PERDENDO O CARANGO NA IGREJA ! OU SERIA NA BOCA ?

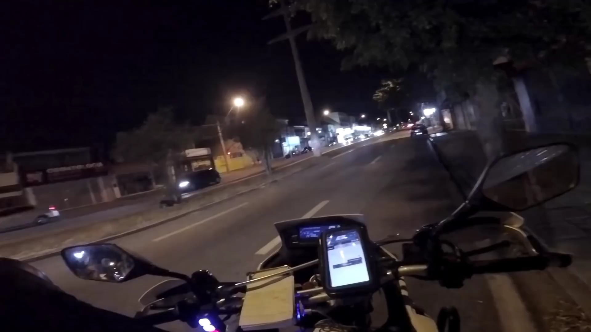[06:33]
Fora. Opa, dá uma prioridade para a RPM2 pela Frufru. Tô no visual da caminhonete que tá lá na frente da farmácia. Tem mais indivíduos ou é apenas um? Jéssica, eles estão informando que caiu aí. É sério, estamos aguardando apoio, mas vamos verificar com calma aqui, que é sério.
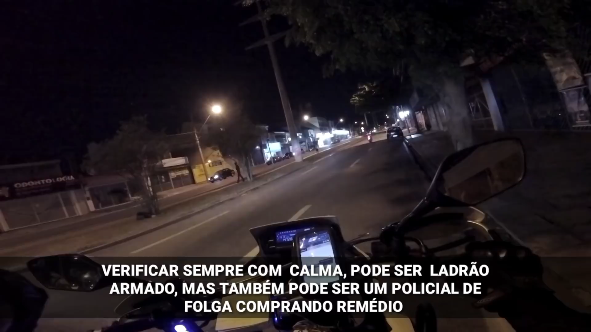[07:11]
É a farmácia ao lado do mercado aí do bairro. Uma arma na cintura. Estou com uma régua que já foi branca, foi informada essa aí.
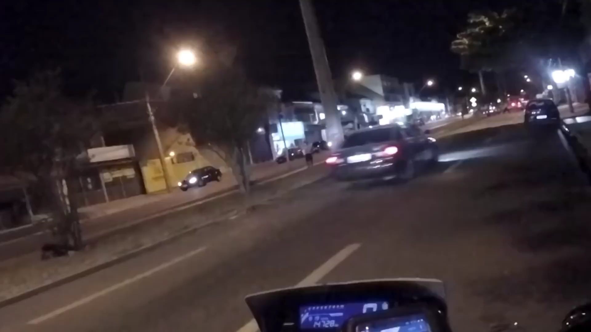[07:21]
É o mercado, é a farmácia ao lado do Zaia.
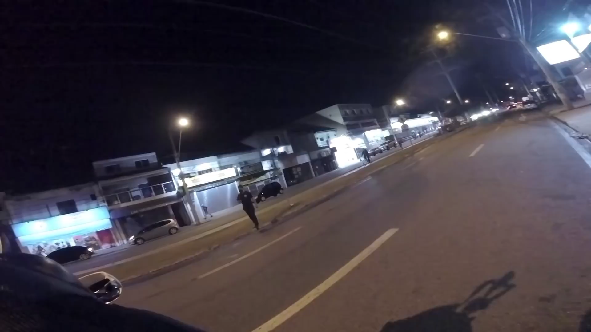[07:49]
É, o que tem na frente da farmácia, com mais calma aqui, Copo, é uma Amarok prata, que é sério.